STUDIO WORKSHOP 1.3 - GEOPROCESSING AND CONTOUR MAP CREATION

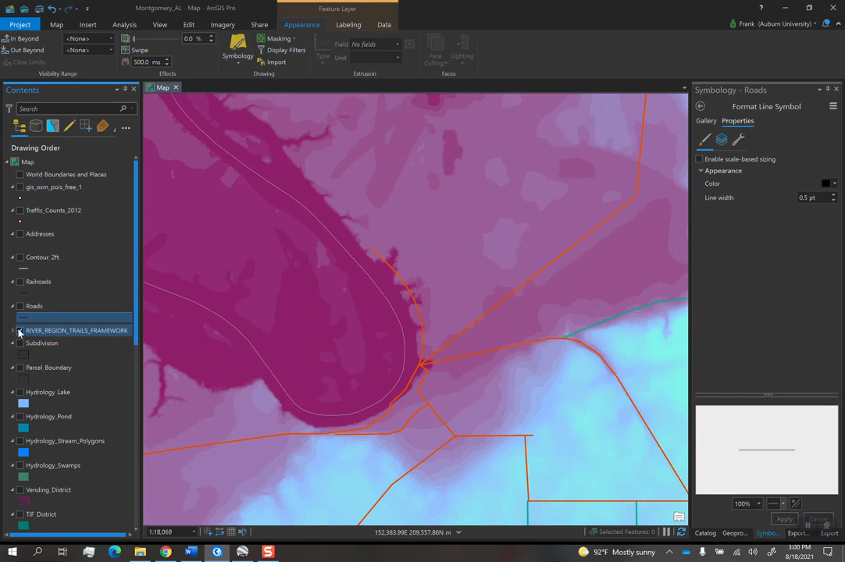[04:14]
I'm going to turn on some other layers so that we don't need to see that.
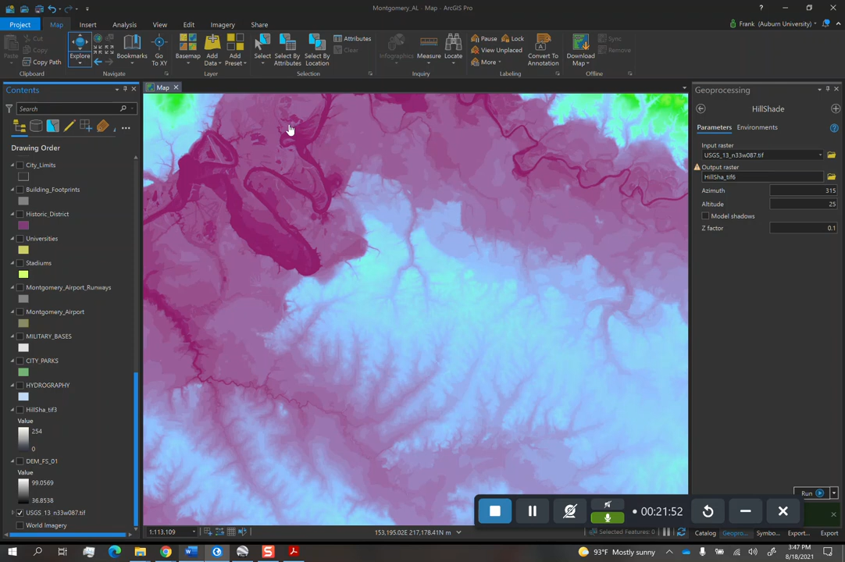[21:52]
So to export images out of ArcGIS Pro, you need to first create a layout. So we'll do inserts, the insert tab there, and then there's a new layout button there. If you click on that, you get a bunch of different paper sizes.
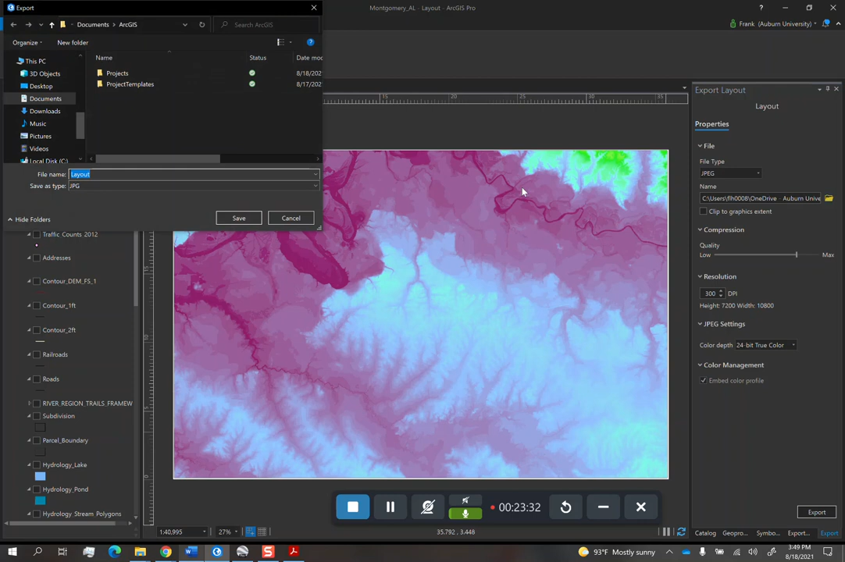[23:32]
And so, anything that's a raster image, you export as a raster file format, such as a JPEG or a PNG. In this case, I'll just do a JPEG, just because it's the simplest. And then you choose a location for this. So I'm just going to save it on my desktop. I'll call this one DEM. And then everything else is fine. So then just click export. And it's going to export the thing. So once it's done exporting, that's good. Uh, then we're going to export another file, which is going to be the hillshade.